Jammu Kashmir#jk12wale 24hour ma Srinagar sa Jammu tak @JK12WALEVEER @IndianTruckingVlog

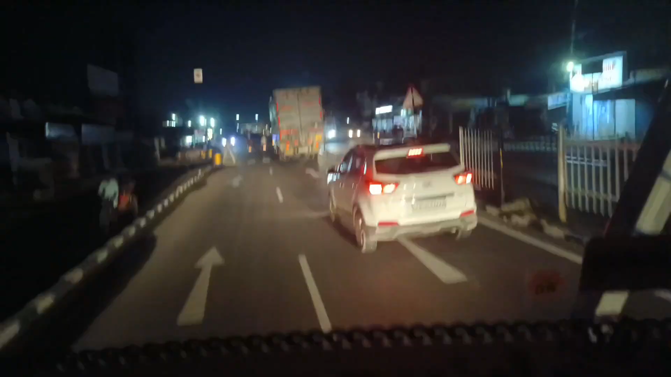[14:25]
तो गैस अपना जलंधर आ गया है जलंधर चौक,
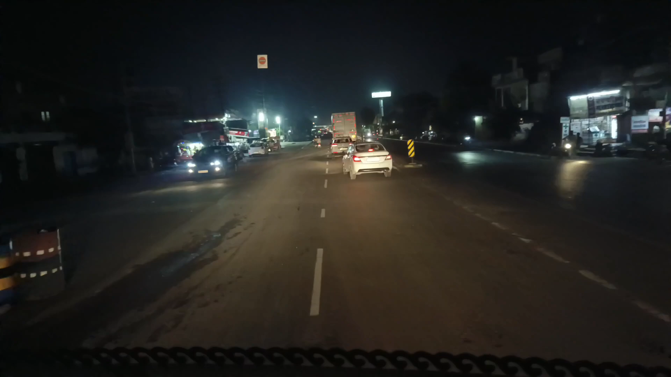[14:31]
तो यहाँ से अभी घूम जाएंगे सीधा कन्याकुमारी दिल्ली हाईवे पे। ये अपना अमृतसर दिल्ली हाईवे आ गया है, ये ब्रिज फ्लाई ओवर, इसके नीचे से लेफ्ट घूम के इसी रोड पे चढ़ना है हमने। तो अपना आज का व्लॉग भी यहीं पे कर देते हैं गाइस एंड।
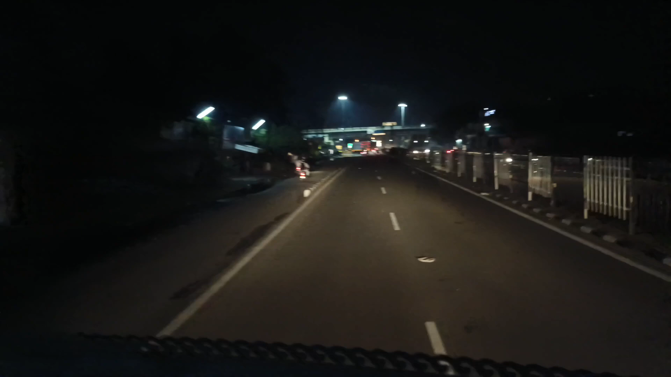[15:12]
चूजा भी है साथ में, देख लो गाइस चल रहा है अपने साथ लगातार अपने साथ ही है। तो यहाँ से भाई आप घूम जाना है लेफ्ट को, सिग्नल लगा हुआ है लेकिन अब कोई दिक्कत नहीं सिग्नल की,
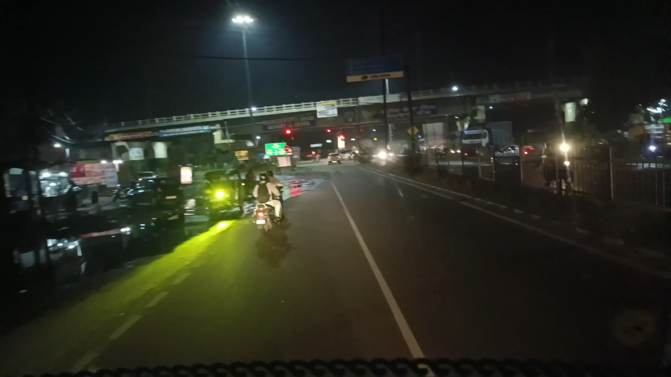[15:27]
क्योंकि हमने सिग्नल की तरफ जाना ही नहीं, यहाँ से लेफ्ट घूमने का अपन को। बहुत बड़े बड़े खड्डे में आ गए गाइस हम,
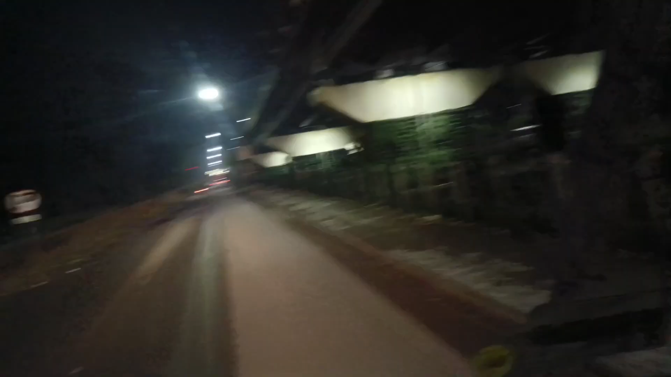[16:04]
और क्या ये देखो देख लो क्या मस्त हरियाली है।